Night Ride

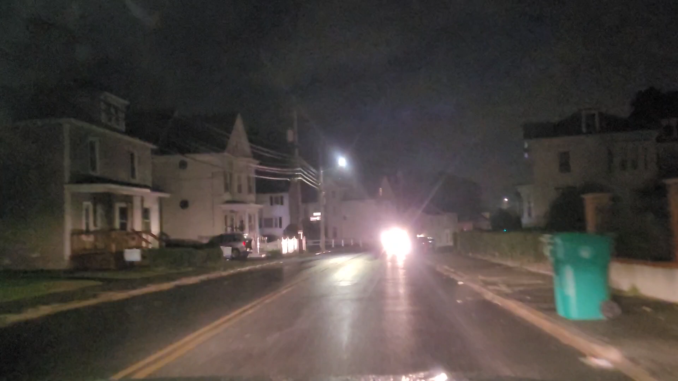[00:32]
So this is the beauty of driving at night. There are no many cars. You remember how we have so many cars during the day, but during the night there are very very few, so not many people are driving.
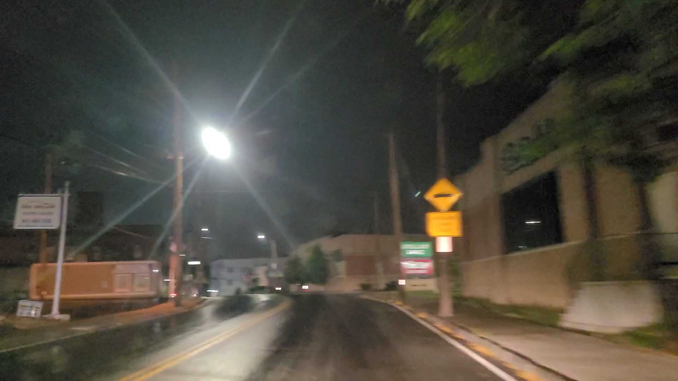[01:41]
You see the blinking right there, that's where we have our fire people.
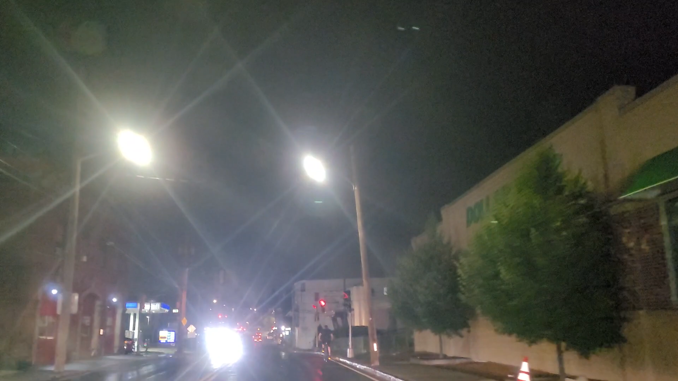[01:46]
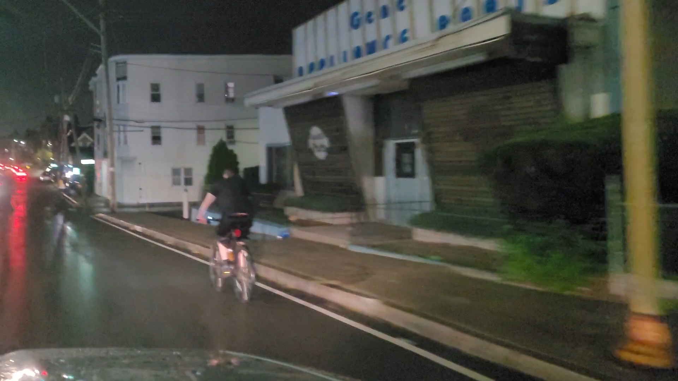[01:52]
Yeah, and you see some people are driving at night and they have red, right? they are cycling. Oh my god, not driving, they are cycling at night.
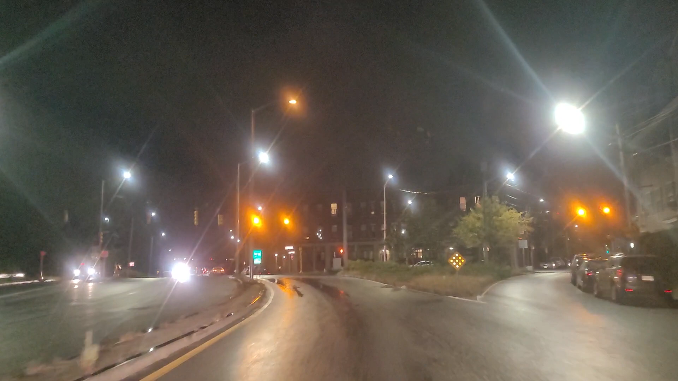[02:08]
So lights are so many, and we have to respect them.
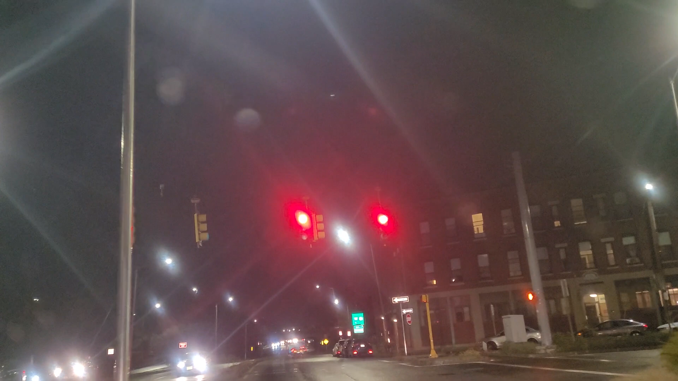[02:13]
So when they turn red, I have to stop. So let's wait and see. So we go. It's drizzling a bit. Yeah, we are coming almost to the end of summer.
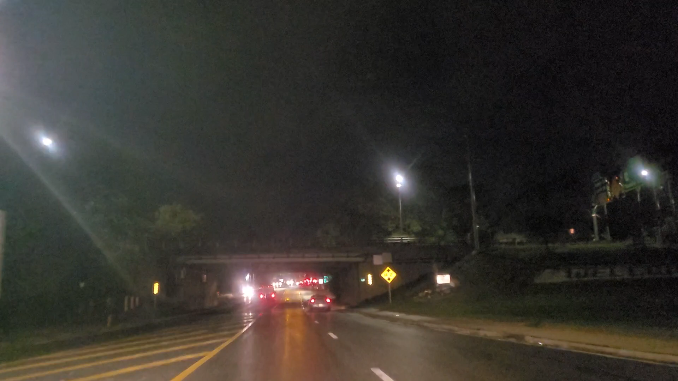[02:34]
So very soon, hey, it will be very cold, but right now it's better. The weather is so good, actually, it's so good. You see the many rides we have? Yeah, there are so many. We have to stop each and every time we get the red rides.
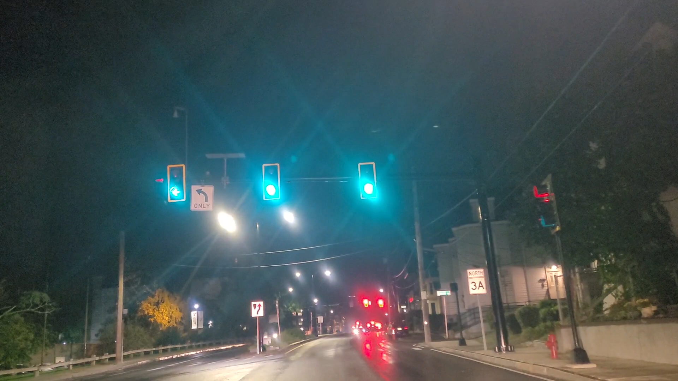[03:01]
Here you go. We have more. Yeah, we have more there, but they have already turned green. So let's continue. Enjoy the beauty of driving at night. It's so beautiful.
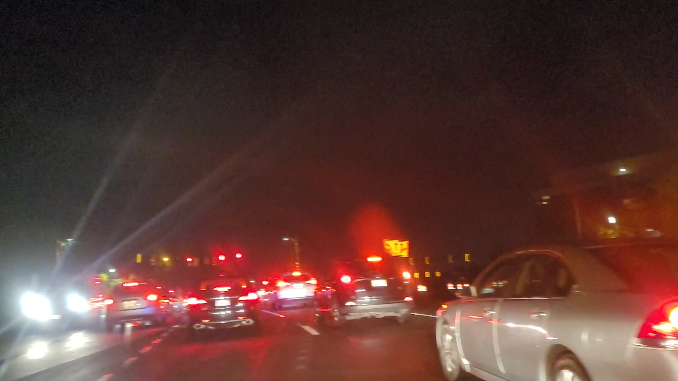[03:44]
They want to make this road wider. That's why they are constructing. Yeah. You see, up to go that far. To go that far. So it's beautiful at night. Beautiful at night.
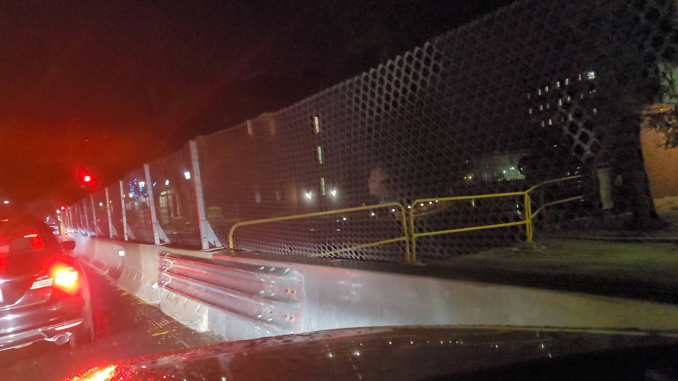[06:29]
So they are trying to construct.
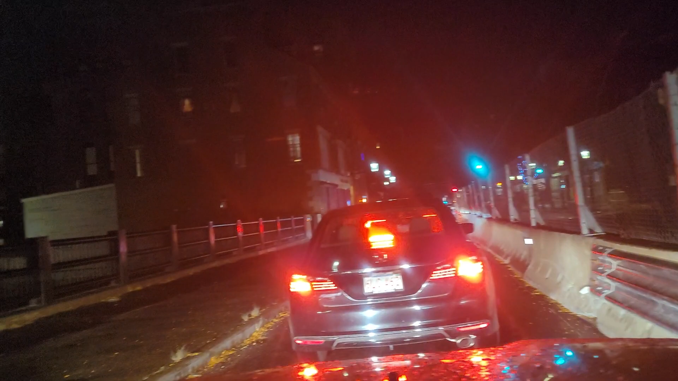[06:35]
And make the road wide.
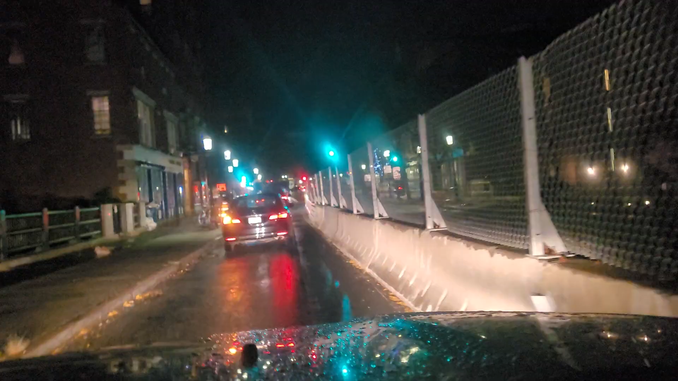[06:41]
Let's see. Okay, there is a river. Where we are passing now, there is a river at the center of town.
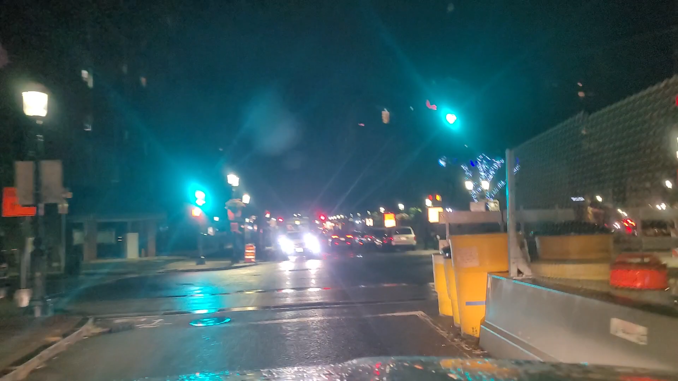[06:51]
There is a river there, and they are making they are constructing the road on one side.
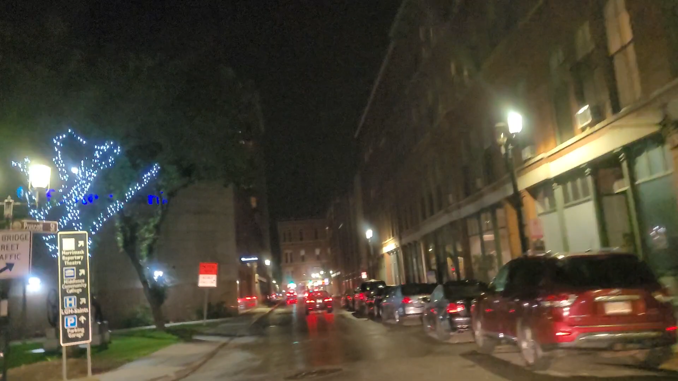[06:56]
See, those are Christmas lights there.
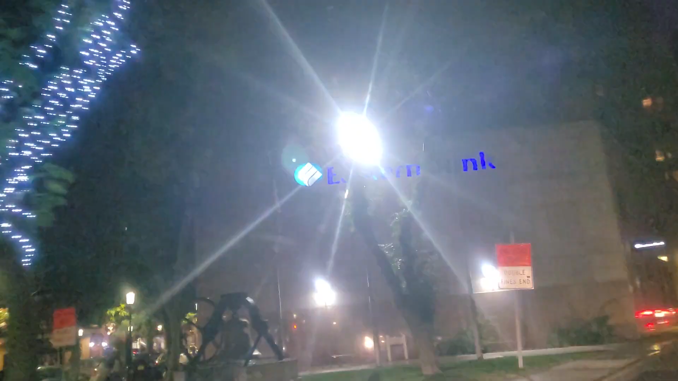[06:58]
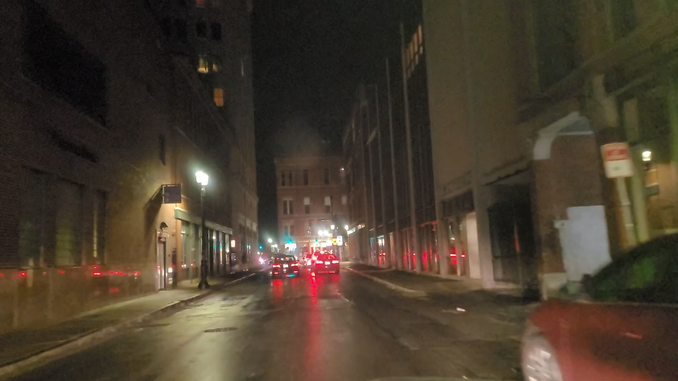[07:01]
Yeah, it's the beauty of my city here, or my town here. I'm almost getting home. Yeah, the road, the rides, they make you like you are driving miles away, but you have to follow them.
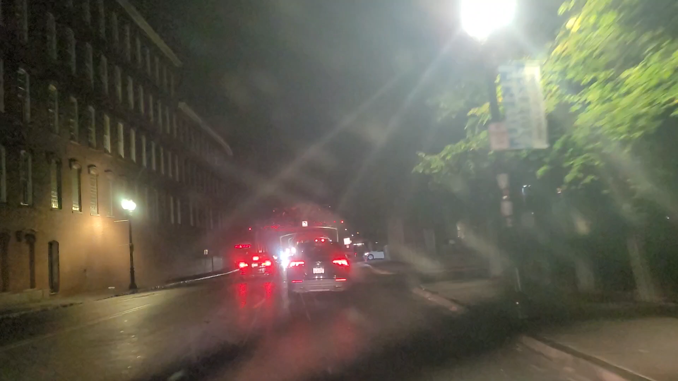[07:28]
You have to follow the rules. There's another bridge here. It's very beautiful.
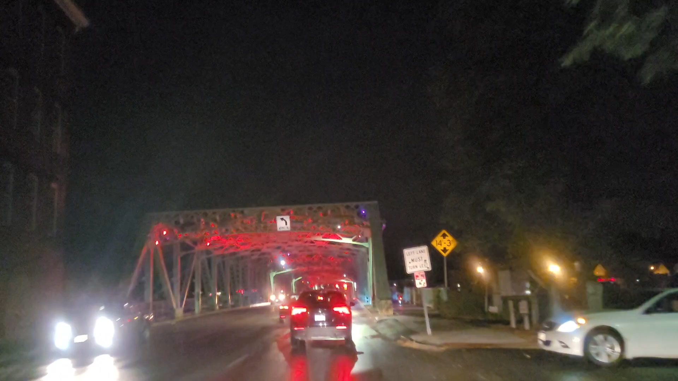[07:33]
Another bridge. It's very, very beautiful here. A bridge that is so beautiful. So beautiful. It has a lot of lights.
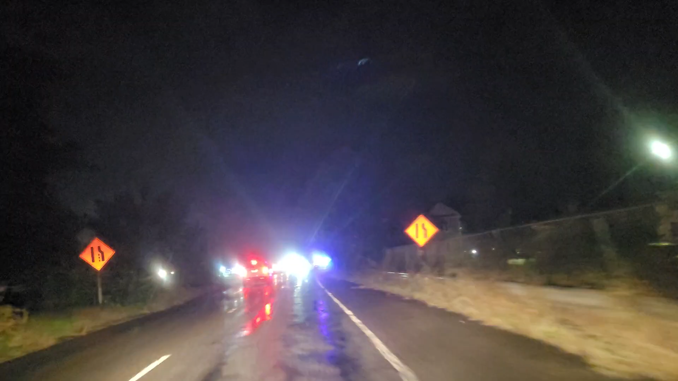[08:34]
You see, hey, I hope you can see the lights here. That's somebody who has pulled by the police. There's a police there.